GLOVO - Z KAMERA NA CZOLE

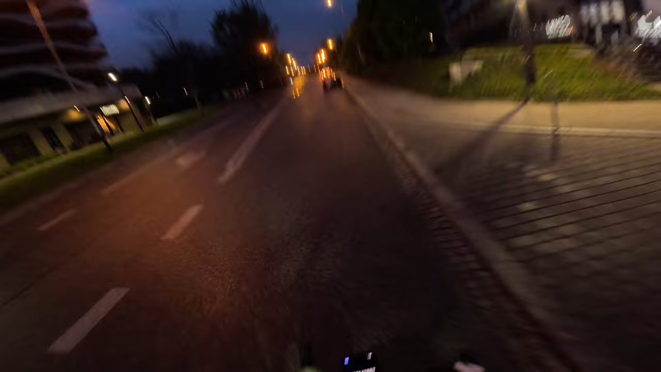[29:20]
No to jest 37, prawie 38 na godzinę. Tam czwórka na piwku widziałem, że wpadła przed chwilą.